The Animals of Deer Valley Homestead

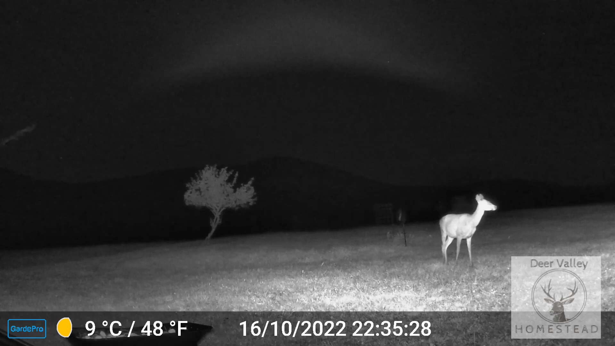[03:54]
There may be a clue here as to where the name came from for the Deer Valley Homestead. These guys have a party in the garden pretty much every night. Come in ones and twos, and sometimes we can have up to 20-25 in the garden. I believe these guys are European red deer, but you can correct me if I'm wrong.
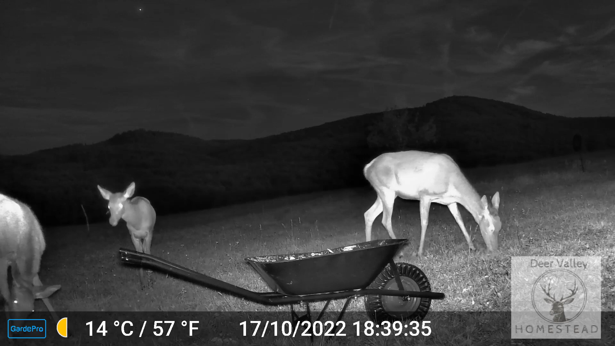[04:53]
This guy also paid us a visit on the first night. And this is one of the stags that I've named. He's called Johnny. And every time he comes in, he's always super cautious. And he always scares himself with the apples.
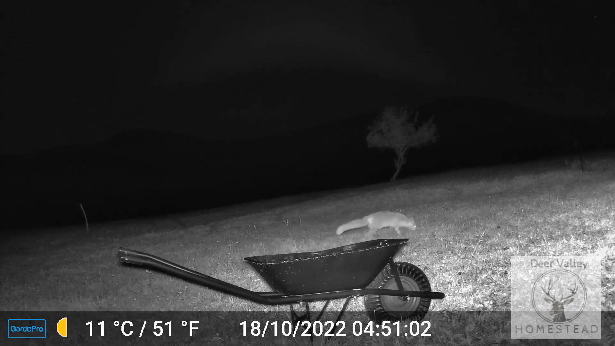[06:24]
We've always known there's been a fox around, but it's nice to see him on camera. Every now and then we catch a glimpse of him out the window while we're having dinner. And there's another clip later on that I'll show you. And here, this is the first time I've managed to catch three stags on the same video.